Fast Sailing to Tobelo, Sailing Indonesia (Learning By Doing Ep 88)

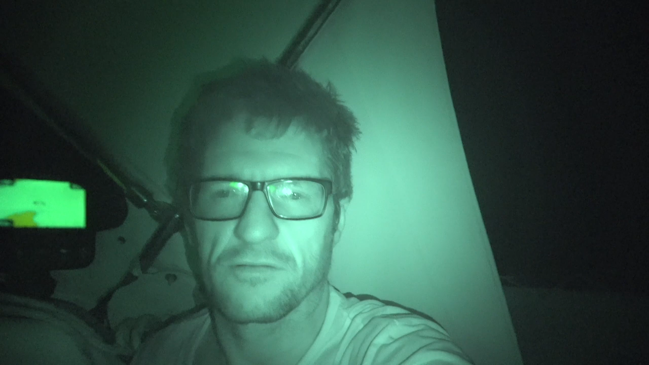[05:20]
It's 4.30am now, we're cranking along still.
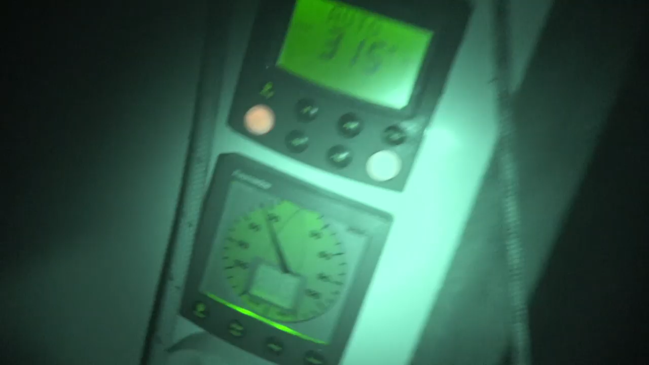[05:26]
It's got 30 knots of wind now, 40 degrees to the wind so we're heeling over a fair bit and we're smashing off some waves.
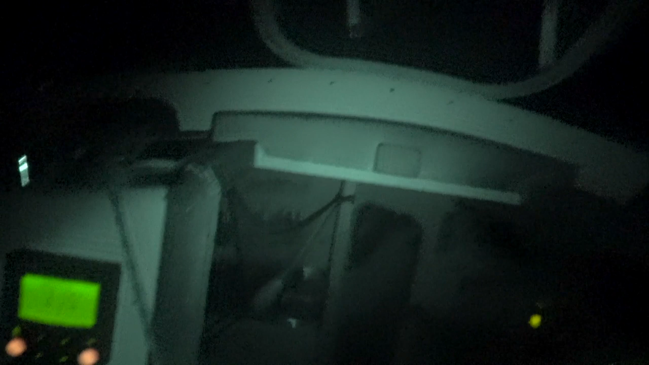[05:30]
Solid eight and a half, nine knots the whole time.